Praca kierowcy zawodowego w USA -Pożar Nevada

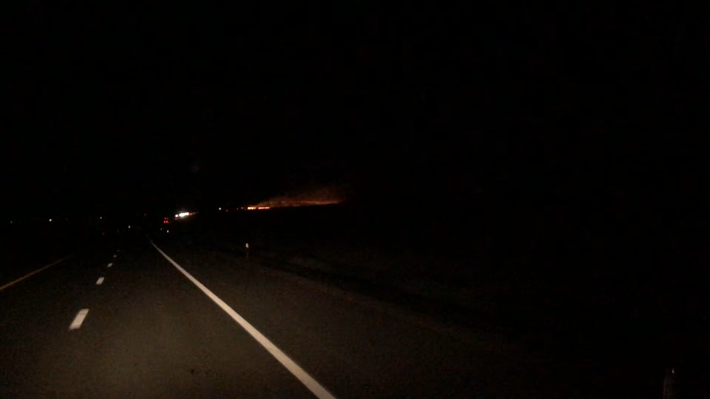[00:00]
Dziś jak na horyzoncie po łuny to się jarają prawy Myślałem, że tutaj jest zabawa, a tu maksymalnie pożar jest Jara się tam prawa Do tego wiatr jest mocny, na pewno się wzmaga Ostro
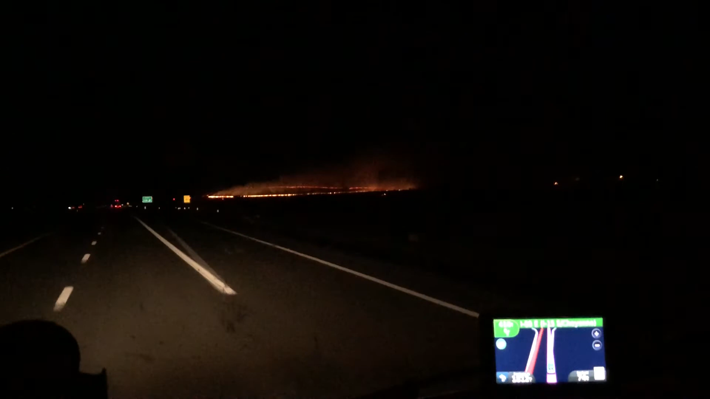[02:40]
Wcześniej było w więzieniu Ja myślałem, że tutaj jakieś takie W więzieniu takie jakieś ognie A tu Już przynajmniej jara Cała góra Bo tam w oddali są góry I się pali Wiatr jest Wiecie, czemu tak nie czułem tego? Wiatr jest w tamtej strony Jakby na prawą stronę